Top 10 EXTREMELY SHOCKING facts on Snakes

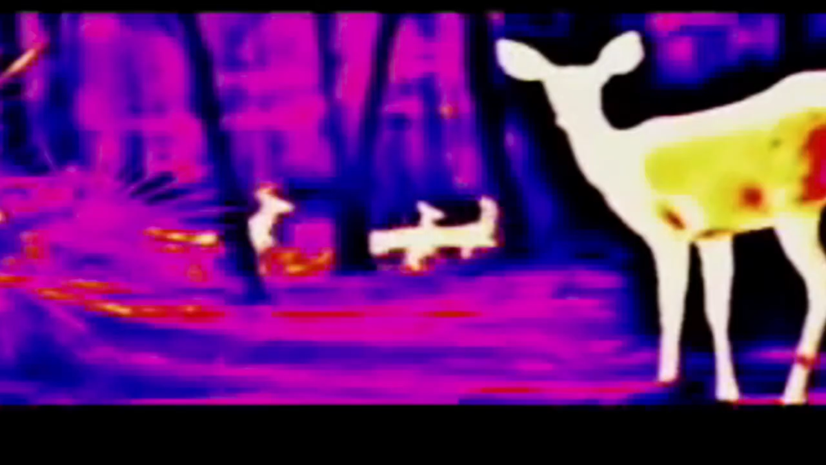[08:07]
This feature allows them to see the radiated heat of any potential warm-blooded prey or even predator.
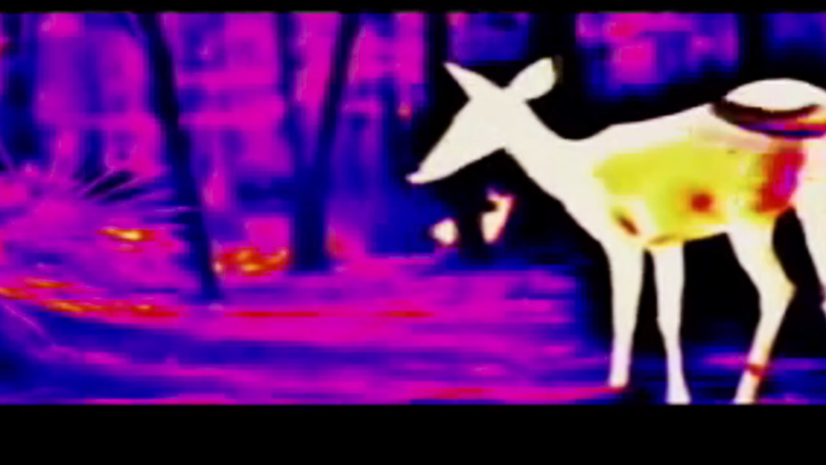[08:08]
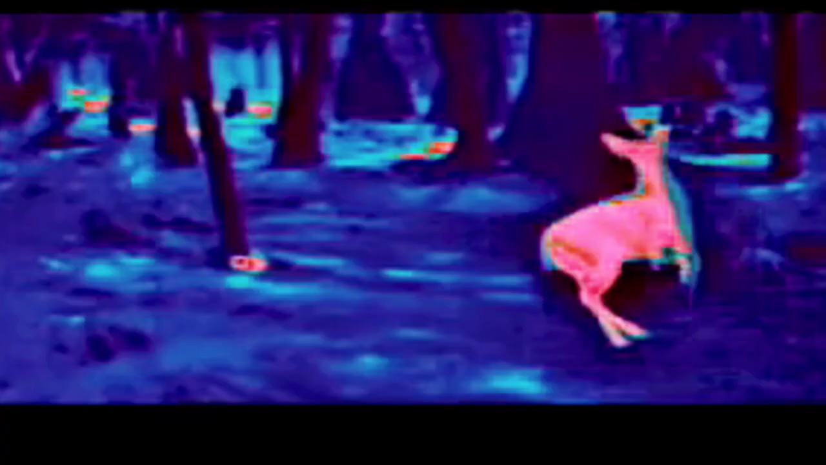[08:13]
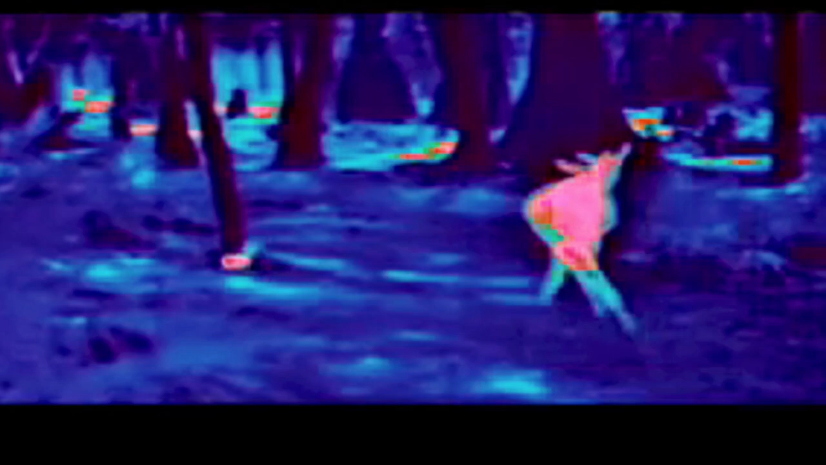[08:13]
These creatures possess a pit organ that can radiate heat at wavelengths between 5 and 30 micrometers.
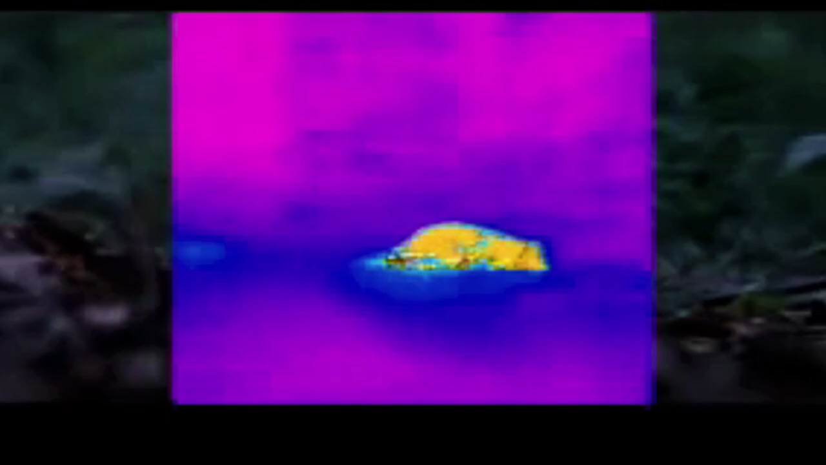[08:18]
With it, they strike their prey accurately and with ease, even in the absence of light. They can also detect warm objects several meters away.
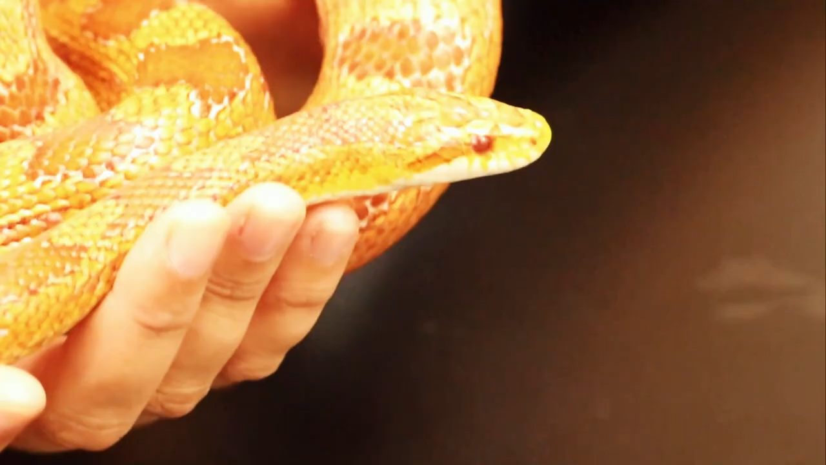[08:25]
Naturally, snakes are very sensitive to temperature,
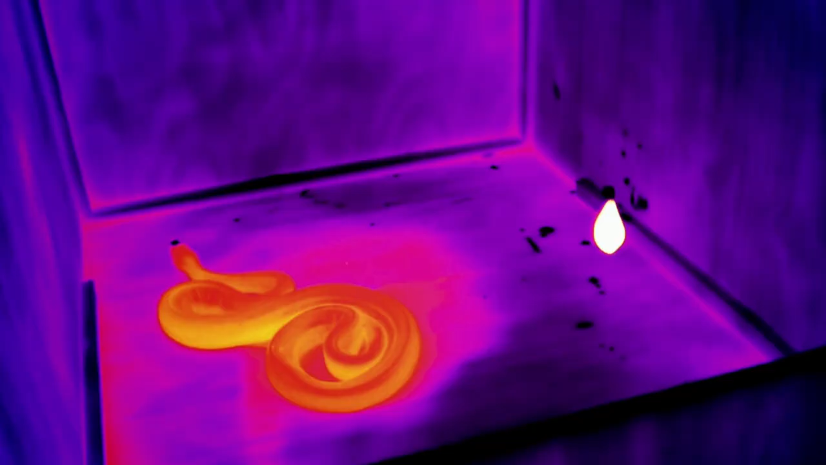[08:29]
which is why they can easily detect the heat radiation their prey emits.